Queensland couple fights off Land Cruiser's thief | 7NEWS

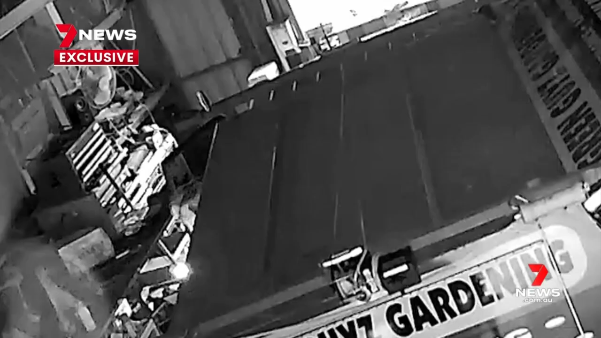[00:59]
The hooded crook took his time working through the shed, playing a stealthy game of cat and mouse with the unaware homeowners.